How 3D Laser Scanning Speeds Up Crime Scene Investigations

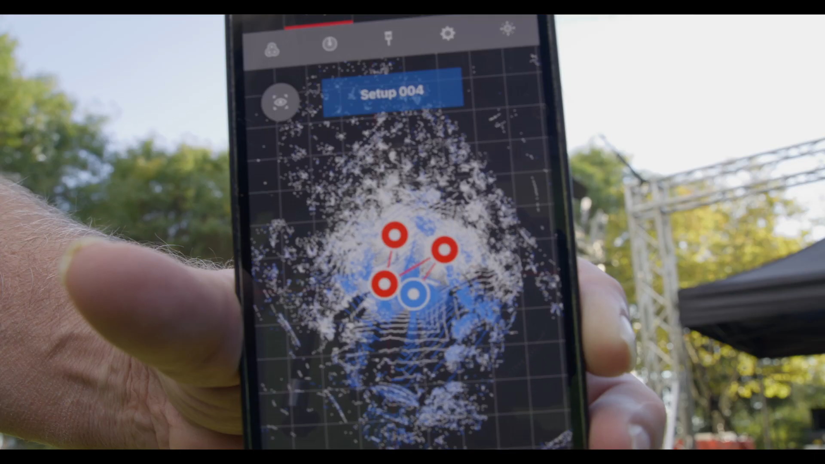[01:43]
We did a project with a large wreckage of a dive boat disaster out in California,
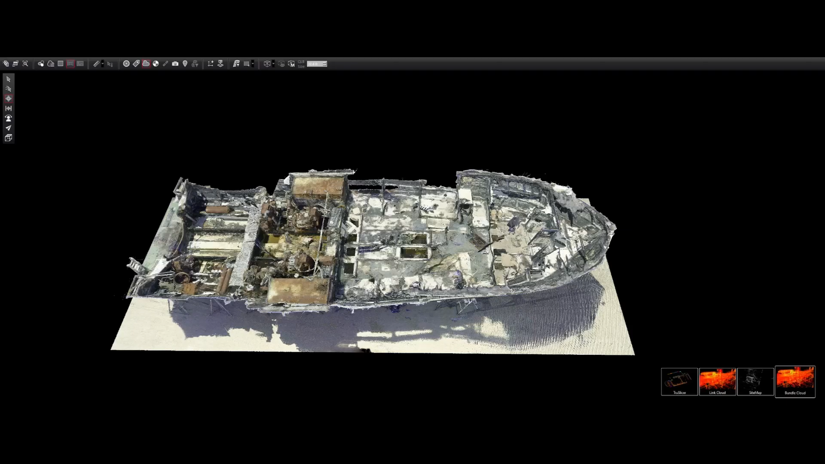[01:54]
and this is all of the wreckage has been assembled, recreated on a naval base,
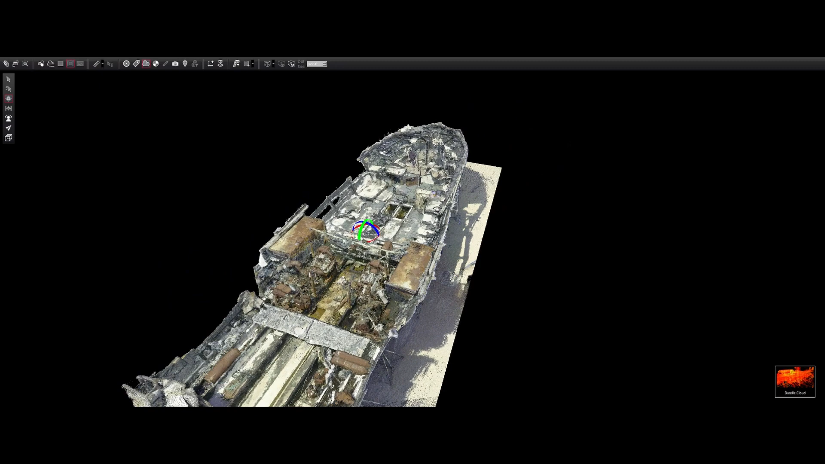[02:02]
and we finally were allowed in to document this.
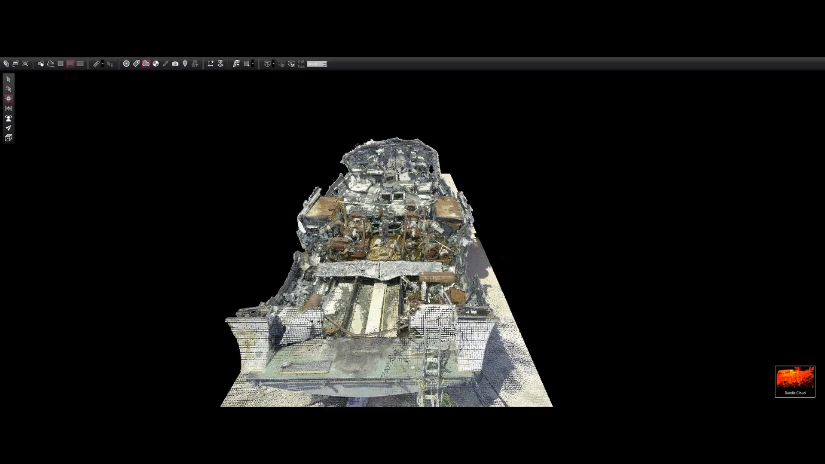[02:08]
So we have one shot, and this is a very large reconstructed boat.
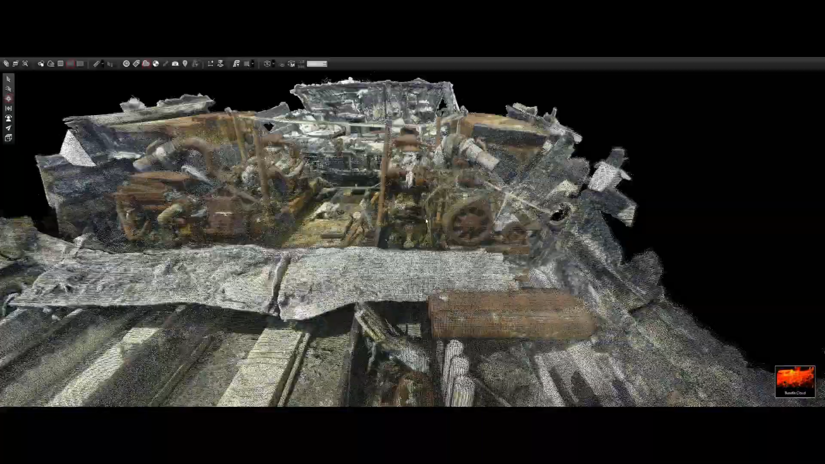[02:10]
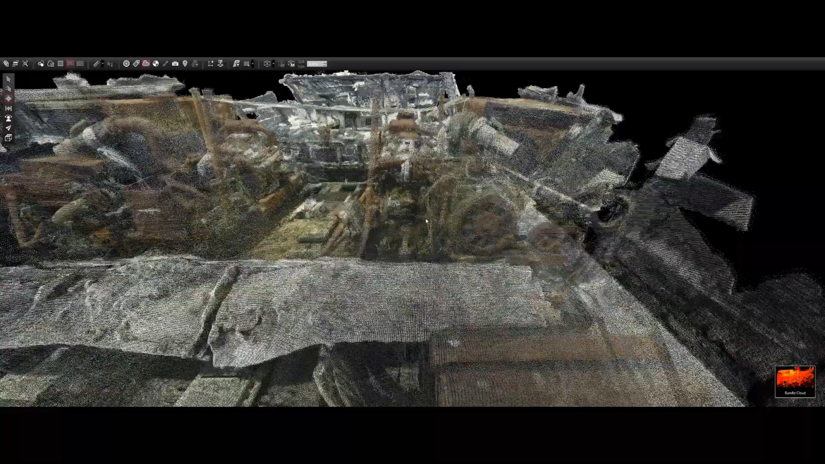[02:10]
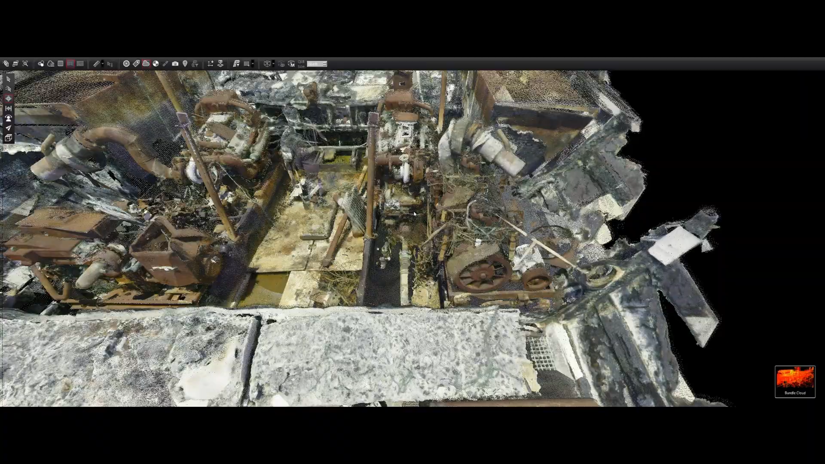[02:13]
So for us to be able to get this done accurately and done quickly and efficiently, it was critical that we be able to scan with dense point clouds in a quick fashion. Because if I only have four hours to do something,
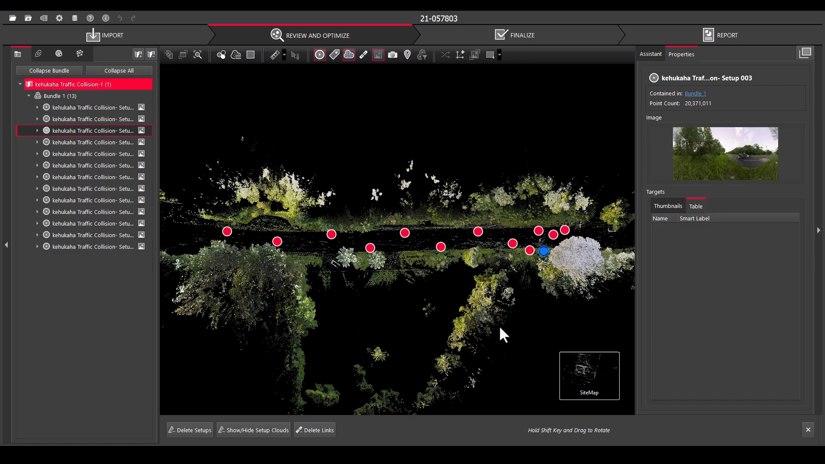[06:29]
The solution we use for most of our registration and post work is the Register 360,
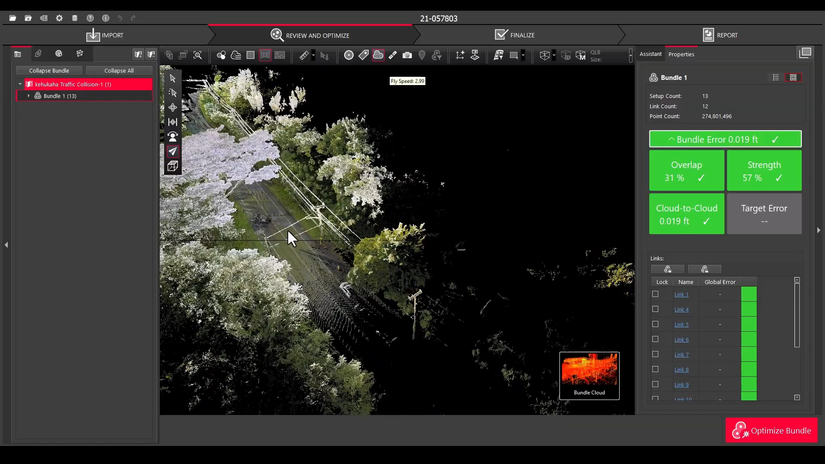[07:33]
And one of my favorite tools, I can click on any flat surface and the software we'll use an algorithm to isolate every point that matches that planar surface.
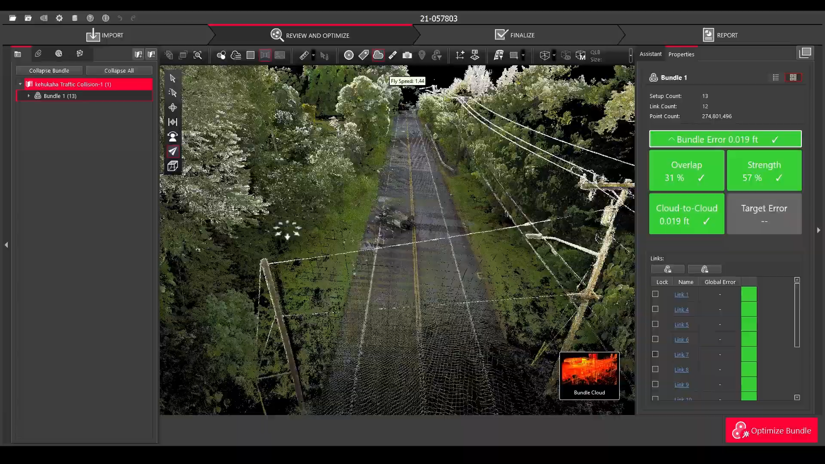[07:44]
So that means I can have a freeway and in less than 20 seconds, I can completely clean the surface of the freeway.
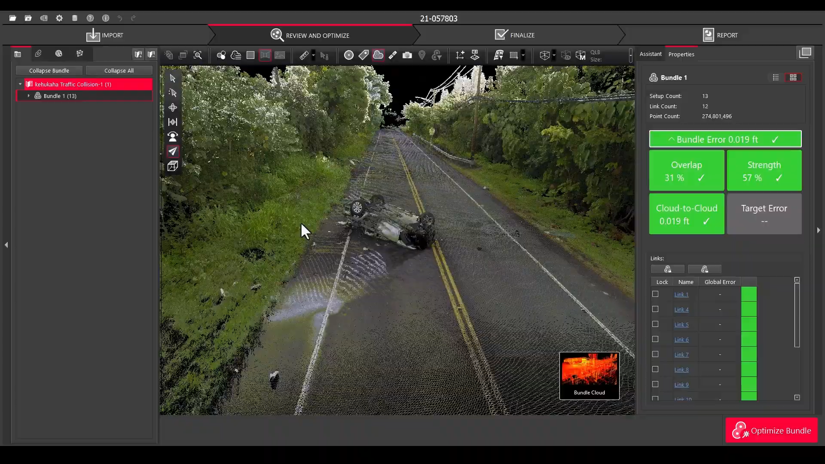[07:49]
And given that we do a lot of transportation cases, this is huge for us.
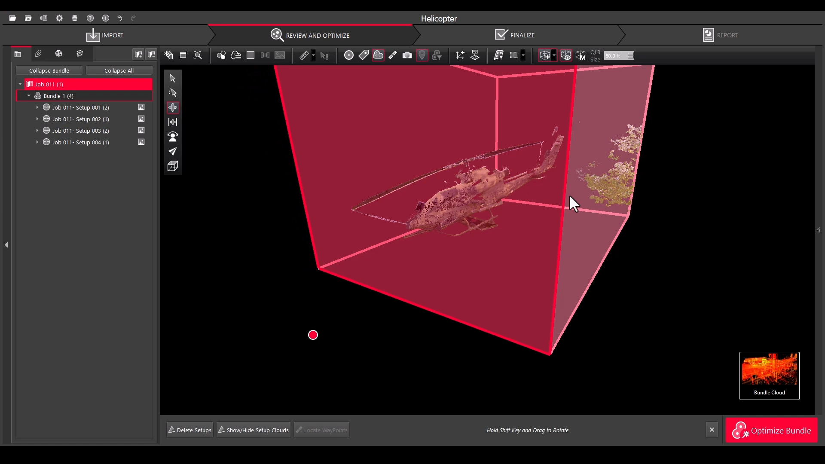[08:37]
and work within a variety of 3D solutions.
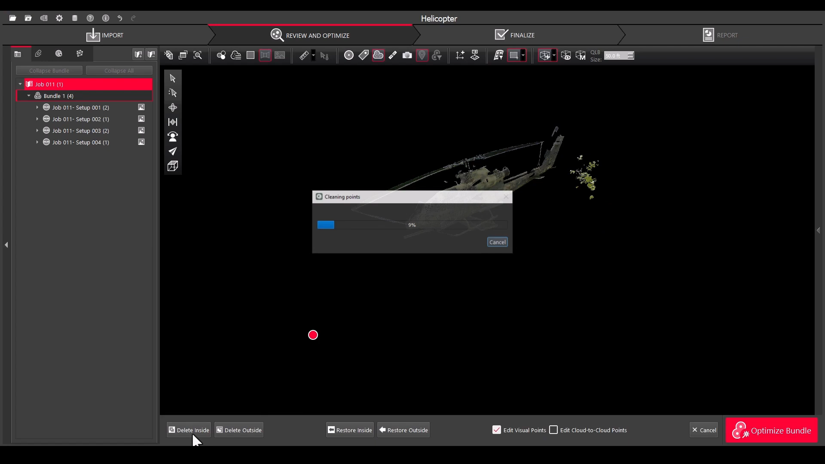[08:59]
to my chosen software platform. But the beauty of Register360 is that it's agnostic.
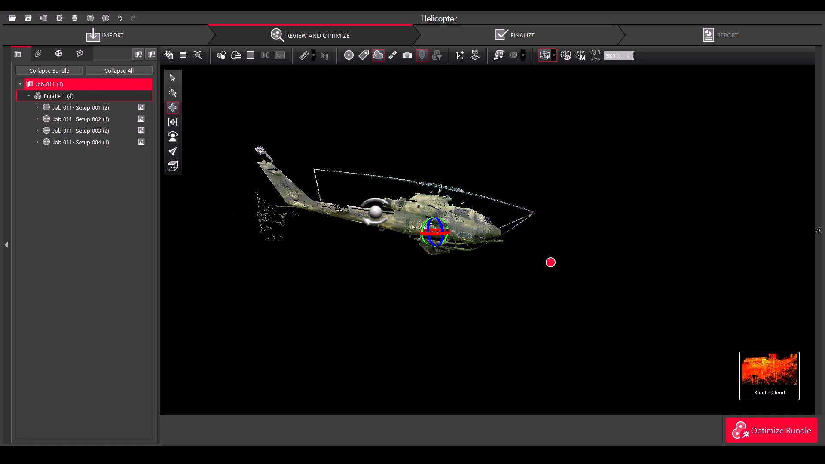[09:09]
It will export any format, E57s, PTS, LAS,
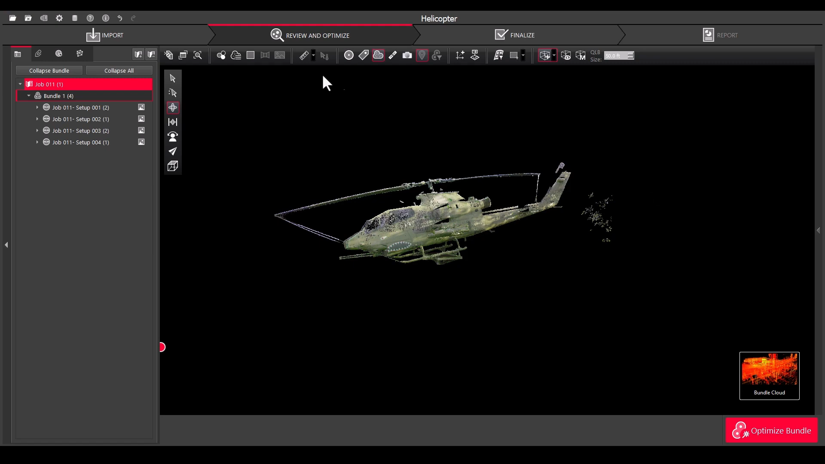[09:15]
any point cloud format that is commonly worked with, I can export. And I can keep that data integrity completely across our platforms.